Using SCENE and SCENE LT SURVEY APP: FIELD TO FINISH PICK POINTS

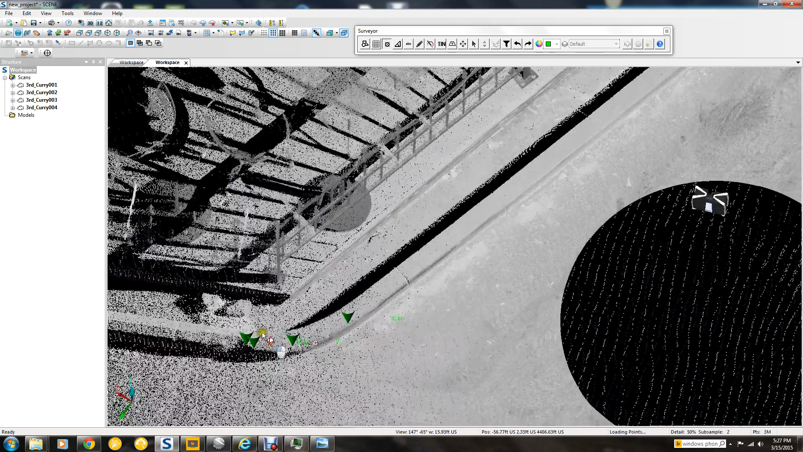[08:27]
Oh, I'm getting several points. That's one of the issues with this.